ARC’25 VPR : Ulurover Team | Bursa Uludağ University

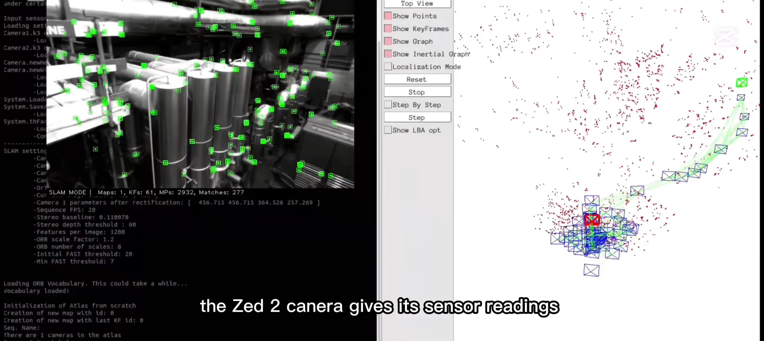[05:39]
The Z2 camera will give its sensor readings as point cloud